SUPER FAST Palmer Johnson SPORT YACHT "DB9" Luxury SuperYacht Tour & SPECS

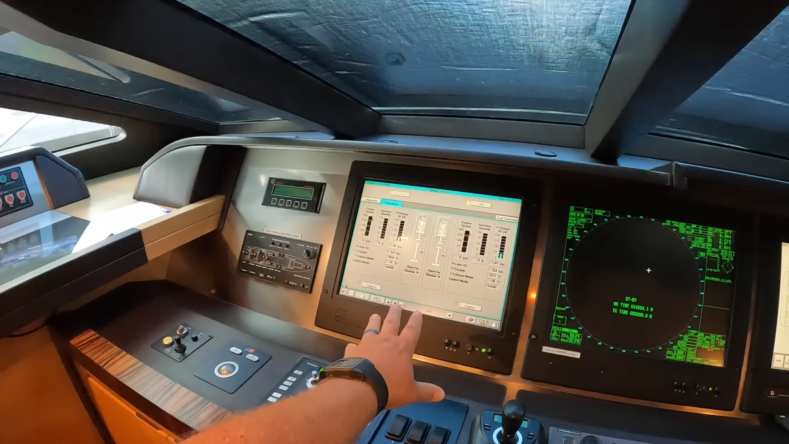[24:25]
On this screen right now, we have engine information on, so you can see your engine speed, your RPM, and so on.
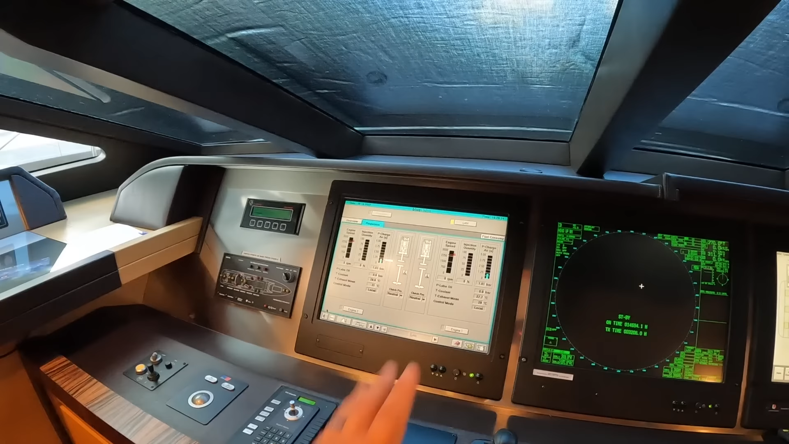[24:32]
Right now, of course, the engines are not running, so it's just the sleeping screen. We have a radar here, so you can switch things over left and right.
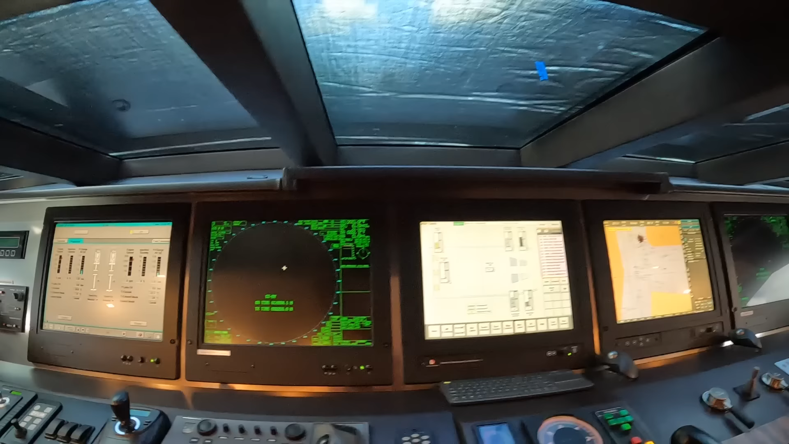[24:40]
As you guys see, we have a radar here. Got the radar over there. Might be the secondary radar, actually.